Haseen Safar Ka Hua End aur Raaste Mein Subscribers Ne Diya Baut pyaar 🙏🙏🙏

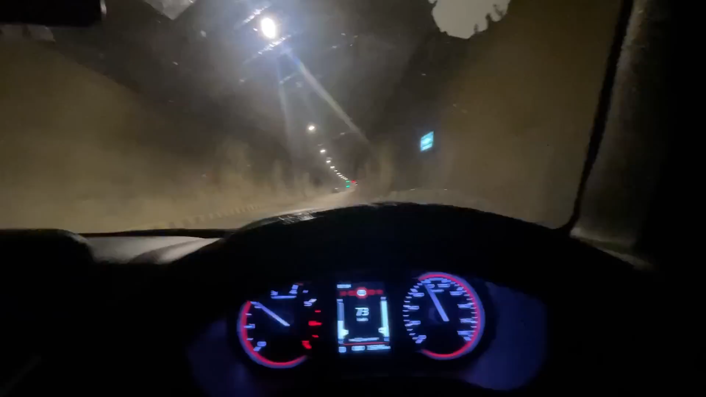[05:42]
ये वो टनल है जो बनिहाल को टच करेगी और इस टनल की वजह से ना ऑलमोस्ट 1.5 से 2.5 घंटे का जो रूट है ना छोटा हो जाता है।